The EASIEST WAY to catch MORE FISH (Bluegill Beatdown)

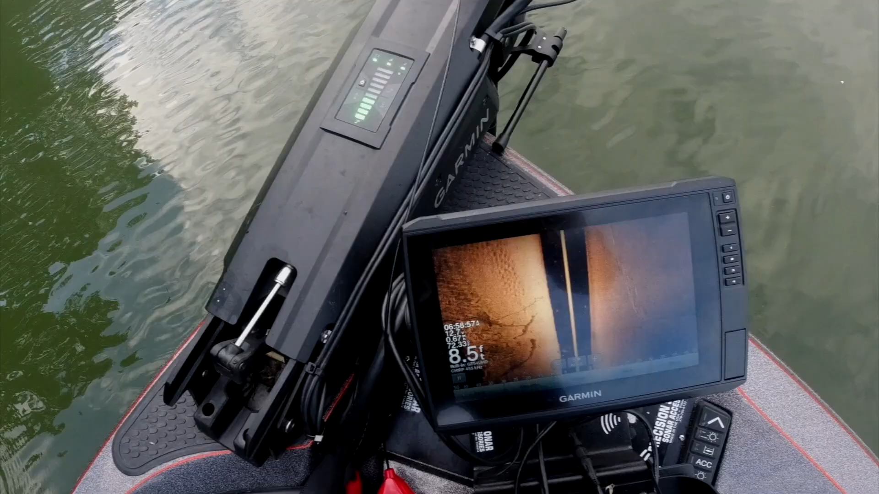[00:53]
I don't know how, if you can see that at all, but big bluegill bed right here. I'm using side view up front on the trolling motor to find them right here. Oh yeah, there's big bed right there.